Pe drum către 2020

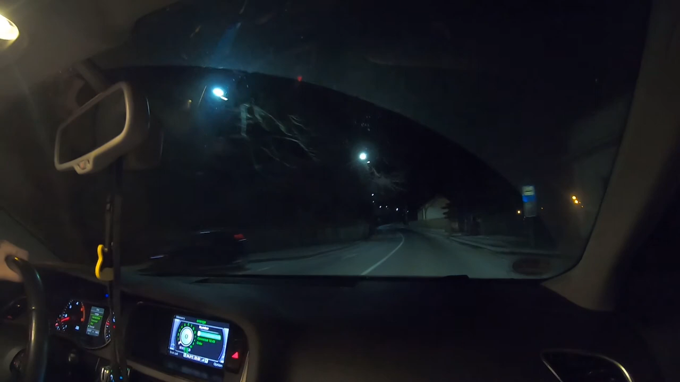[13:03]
Deci noi stăm pe loc și a trecut unul cu 80 pe lângă noi pe contrase, pe linie, patino, pe depășite. Cu toate alea, a? Păi mai simt bombardat, au început să-l pe lângă noi, păi...
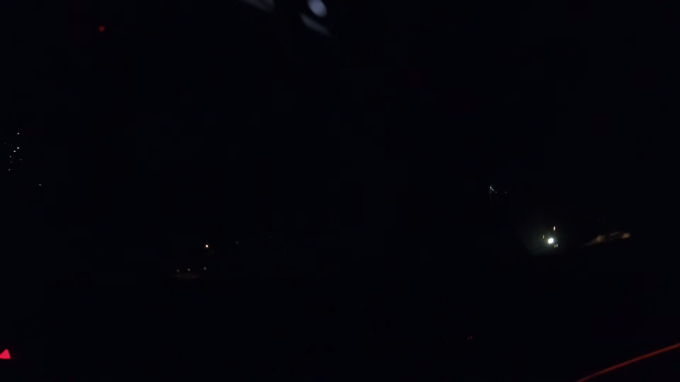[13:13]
Mamă, știi cum e? Zici că conduc în Fast and Furious, ești de bun la cap și Smart TV ce pe stânga, pe dreapta.
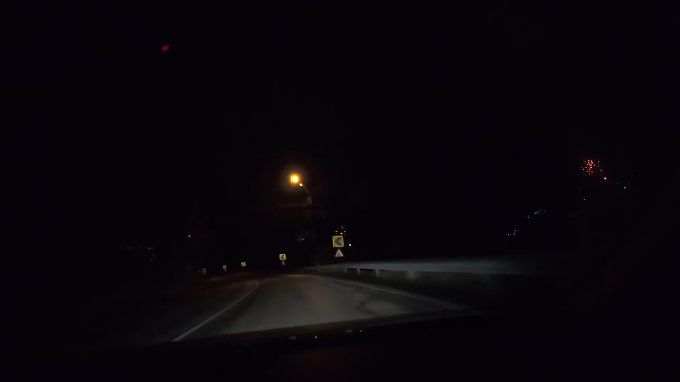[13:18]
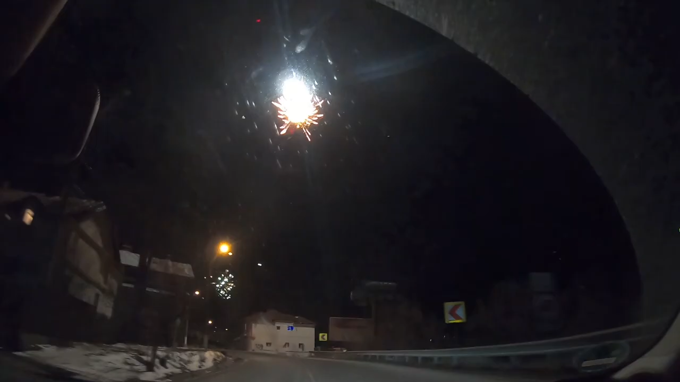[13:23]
Și sunt unii care o dau fix aici, în fața noastră.
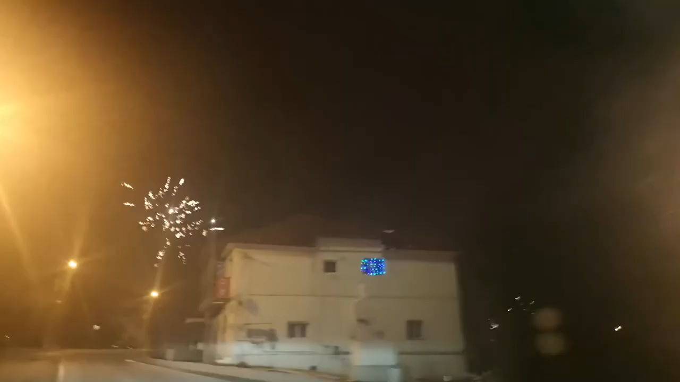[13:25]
Bă, this is fun! Data viitoare plec de acasă să văd artificiile dinamic, știi?
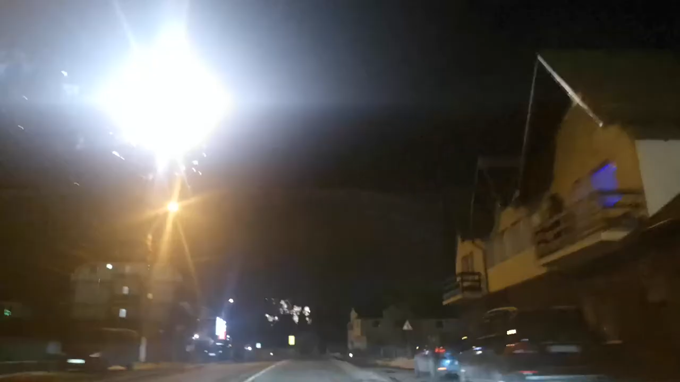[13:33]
Gata, uite și tirul, și claxoane, și alea, alea.
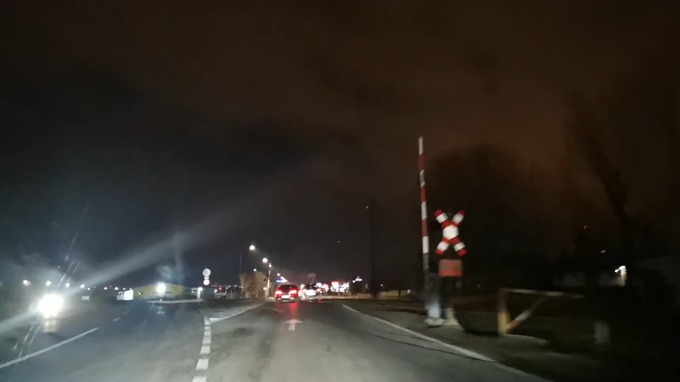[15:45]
Bine, dragilor, după cum apreciați, am ajuns cu bine în Brașov.